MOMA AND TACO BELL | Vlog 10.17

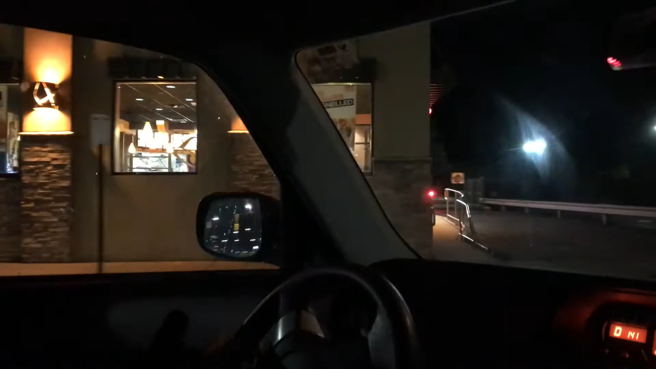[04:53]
Hailey, where are we? We're on Taco Bell! I was so excited. Are you happy, Jared? Yeah.